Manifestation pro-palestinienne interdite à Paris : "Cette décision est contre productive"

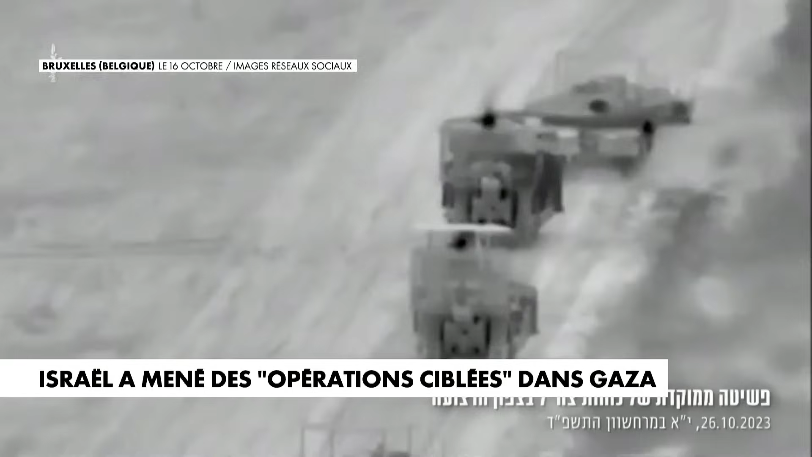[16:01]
Au 20e jour de guerre, l'armée israélienne prépare son offensif terrestre. Les soldats de Tzal sont entrés avec des chars dans la bande de Gaza. Une opération qui inquiète une grande partie de la communauté internationale. Emmanuel Macron affirme qu'une offensif terrestre à Gaza serait une erreur. Merci beaucoup Simon Guylain.